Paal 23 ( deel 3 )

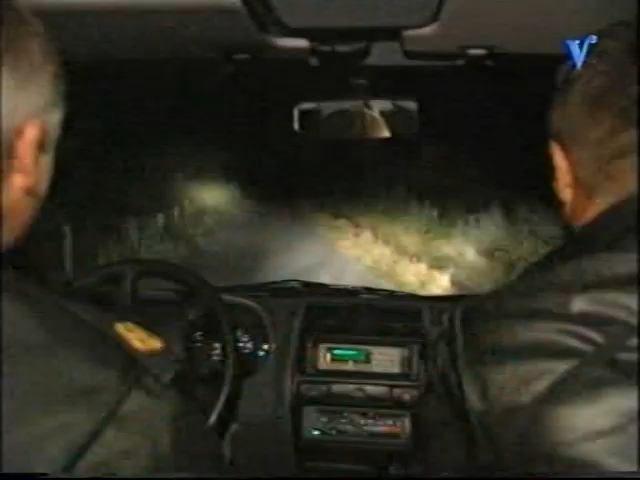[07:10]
Terwijl hun collega's renessen schoonvegen, surveilleren Douwe en Chris nog een paar uur op het strand.